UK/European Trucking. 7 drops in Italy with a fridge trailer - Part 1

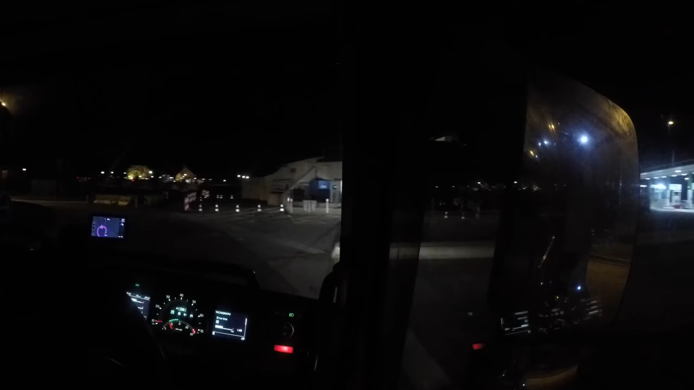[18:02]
So you can actually get onto the northbound side from the southbound side now. Therefore, it's going to be twice as busy, especially with it being Saturday night. Oh, look at that, straight in. Yeah, it's Saturday night and most people can't drive tomorrow. General haulage, lads.